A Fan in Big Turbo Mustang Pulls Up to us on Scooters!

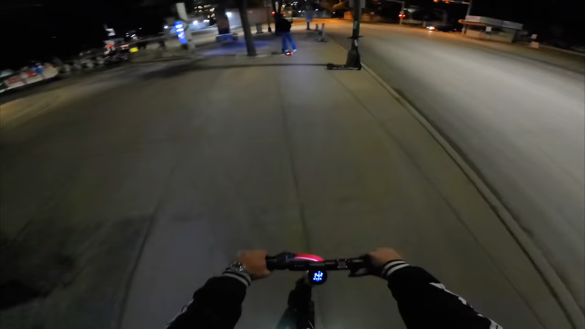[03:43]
but after leaving, oh, what are you God doing? Damn. Dude, this rolls. Anyways, after leaving, we found these and you can just rent them and it's not even expensive either. It's pretty cool. They got little headlights. They got taillights. They got headlights. Dude, the headlights are like super functional. Yeah, it actually is.
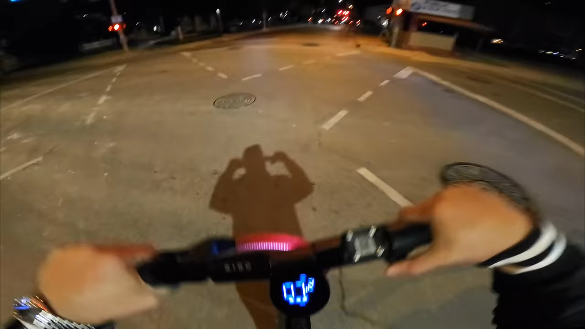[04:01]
All right, where are we going? Squaw!
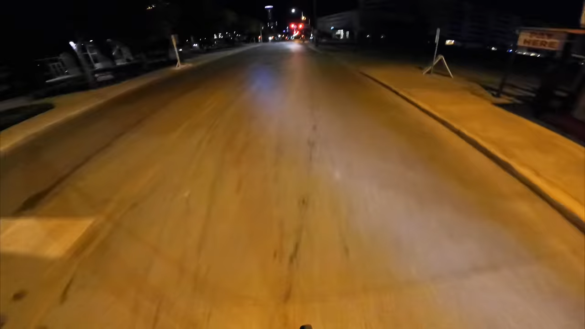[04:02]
Okay, so I pull up, hop out on the scooter. I am car.
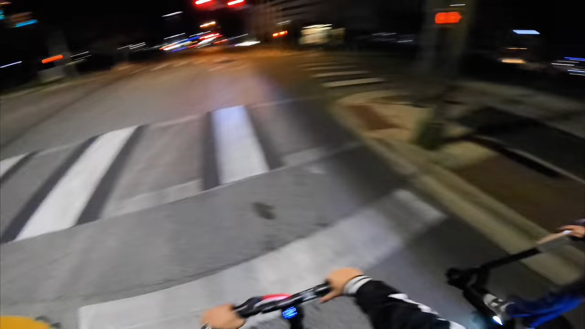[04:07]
Oh, we flying through. Mama, don't watch. I'm sorry, I ran the red light.
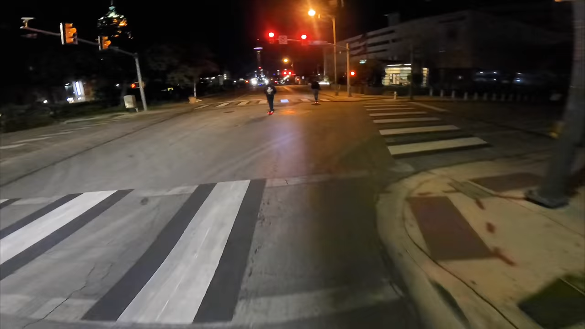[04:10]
All right, I guess we're just gonna roll through this one.